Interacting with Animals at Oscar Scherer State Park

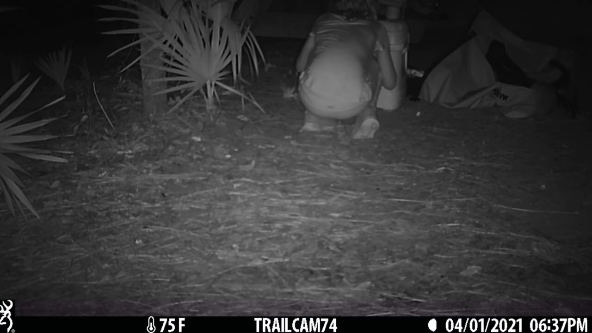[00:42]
I wish these guys were messier. There's no food around.
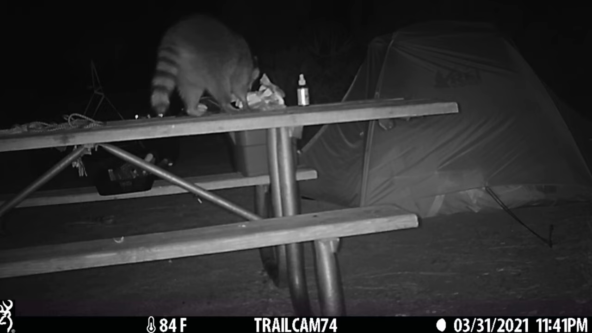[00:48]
What is this stuff? Ooh, mac and cheese. Yummy!
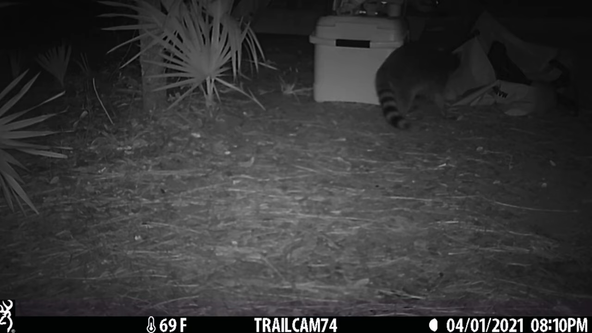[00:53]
How are we gonna get in this cooler? Ooh, more mac and cheese! Oh, well, I'm gonna go around the back. I'm out of here. Bye. Ooh, dried figs. Ooh, I love dried figs. How do I get in this? Oh, but I have an itch. Oh. Do I unzip it?
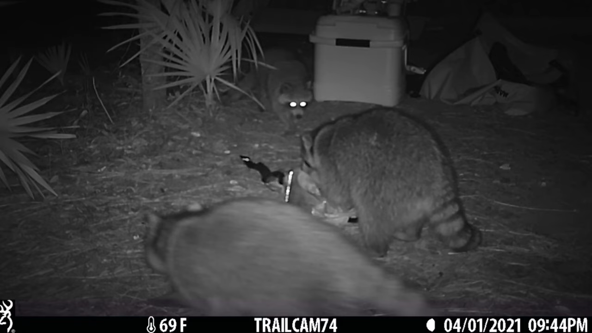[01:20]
I'm not interested. I'll take it over here. Oh, just joking. I'm interested. Ooh, figs. Let's get this thing home. But it's heavy. It's full of water. How do I get this open? I'm still hungry. Over here? I just pooped on their table. I'm out of here. I'm checking the camp next door. Is there anything else in here? Or I'll try the cooler again.
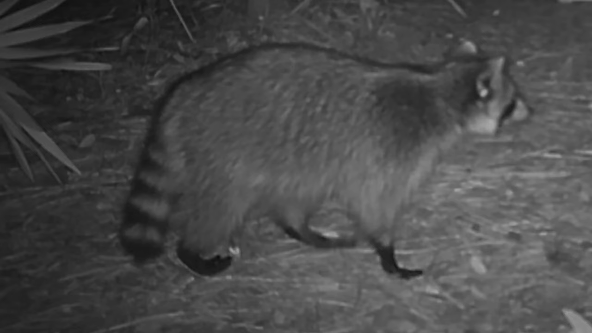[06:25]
I wonder where those guys went. We still have their fanny pack.